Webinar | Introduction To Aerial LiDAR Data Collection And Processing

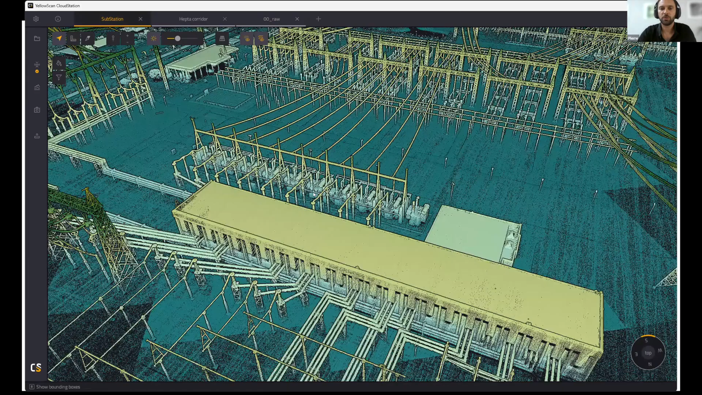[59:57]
what it actually means when you have, you know,
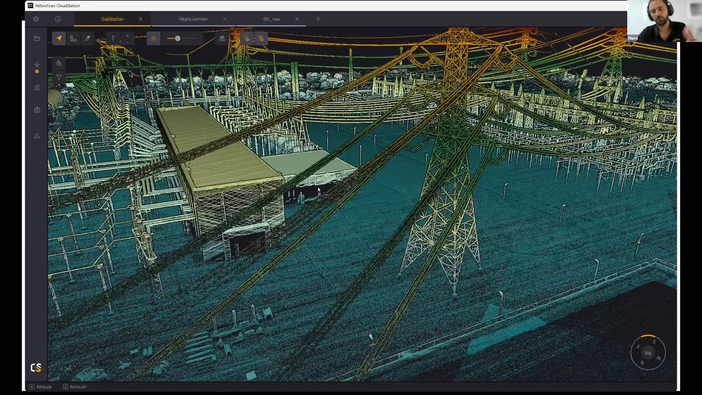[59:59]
longer range, higher accuracy scanners in general, and what you can do with it.
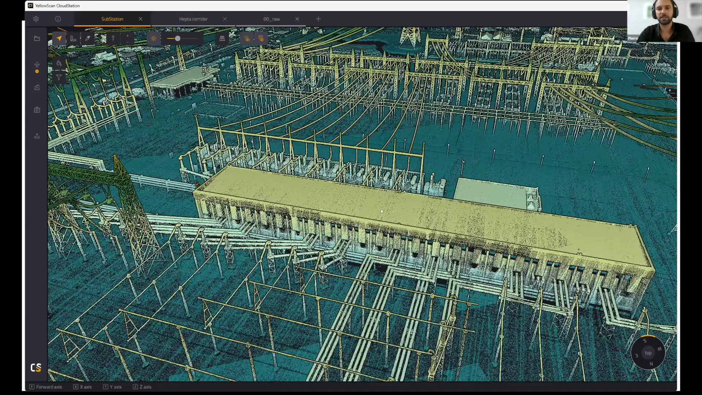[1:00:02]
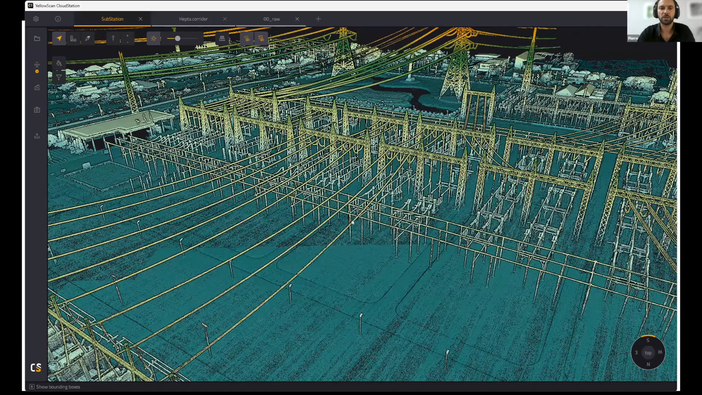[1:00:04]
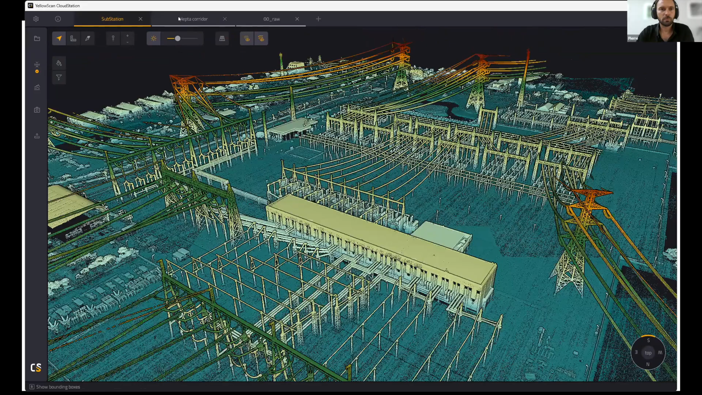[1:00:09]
So just to finish on this processing, as you see, we've got the toolbar that appeared on the left-hand side here. We can now run various algorithms following this extraction, strip adjustment, classification, colorization, and export.
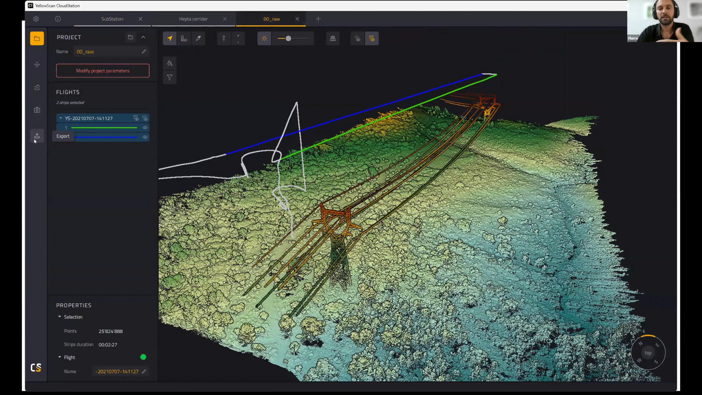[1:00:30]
And these are, I won't run through all that, but basically these are the features that we provide together with the hardware. So I guess
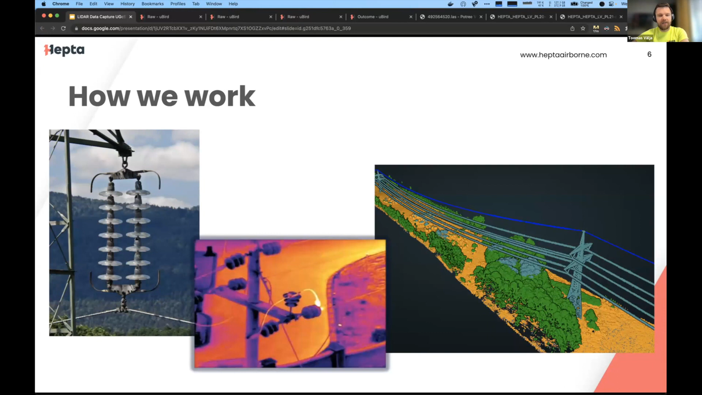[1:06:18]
And infrared images show another layer of data as well. We also do walking on the ground. So for low voltage, for example, the whole 100% of power lines in Estonia are inspected by using drones. But in some areas, you just can't use the drones. So the guy with the drone actually has to go to the pole and check some things as well. But the requirements are actually moving along, as we see across the world, in a direction
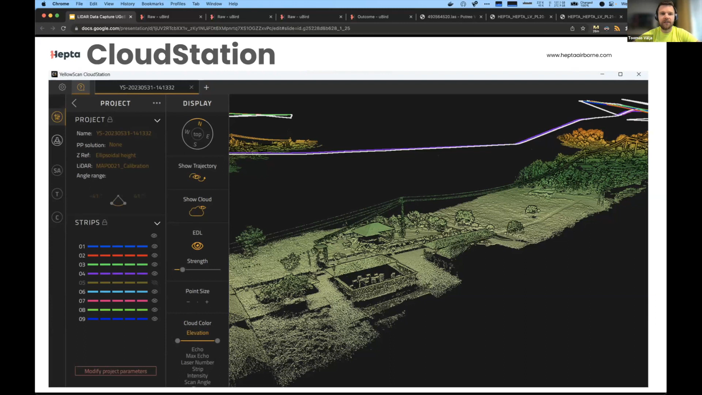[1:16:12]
then the terra-solid packages that I was talking about earlier, they cannot automatically classify. You have to fill in the points manually, and if we deliver that to our customer, then they won't be happy. And this is how postback looks like.
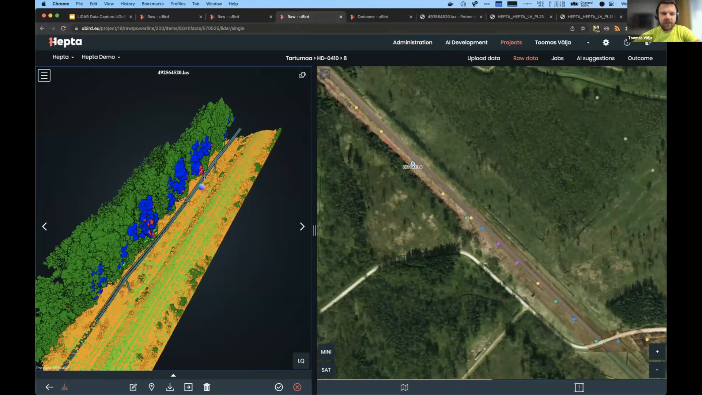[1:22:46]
So this is what the customer sees once we deliver the line and make it a bit bigger.
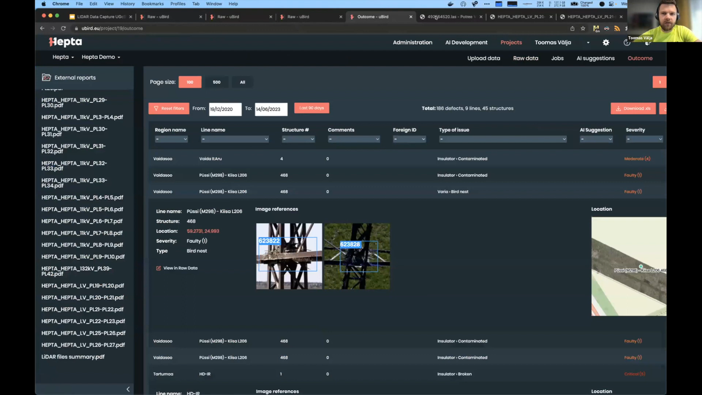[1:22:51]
So the red areas are critical, so they need to be cut because they are overhanging
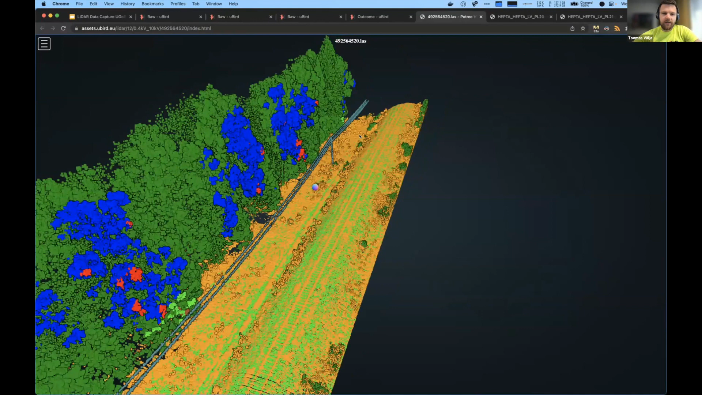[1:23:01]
the line.
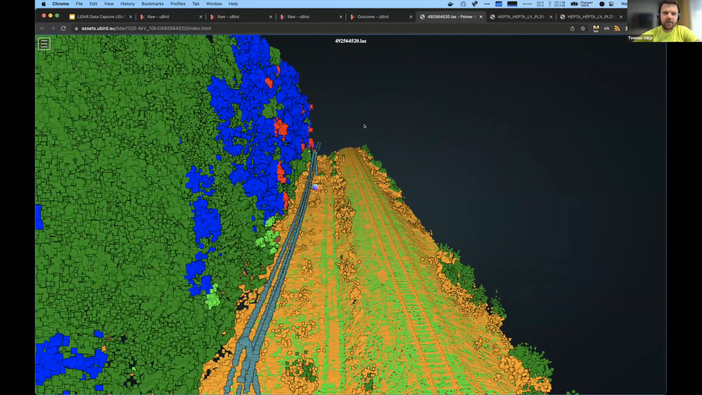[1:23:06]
Blue areas are quite close as well, so they're optional, and then green areas are up to, I think, 7 meters or something like that.
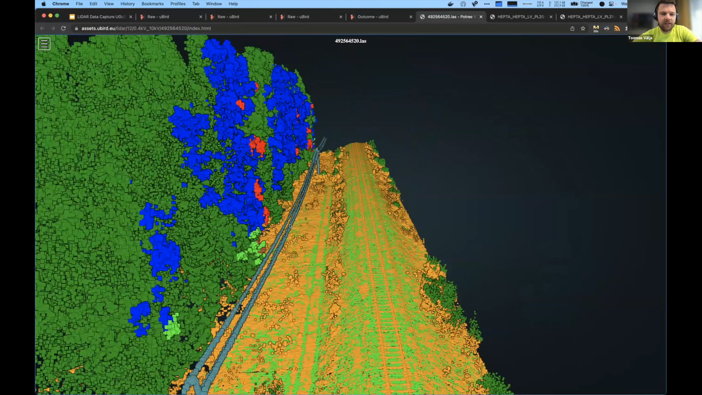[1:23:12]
This is the point cloud view. But the reports that the customers get and use